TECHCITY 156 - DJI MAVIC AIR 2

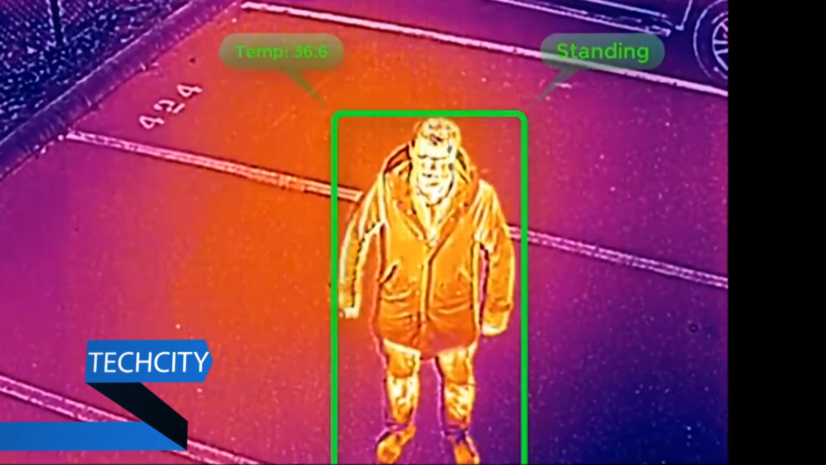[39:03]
El drone dibuja un círculo rojo en personas que rompen esta regla, mientras que las personas que sí guardan una sana distancia están rodeadas de verde.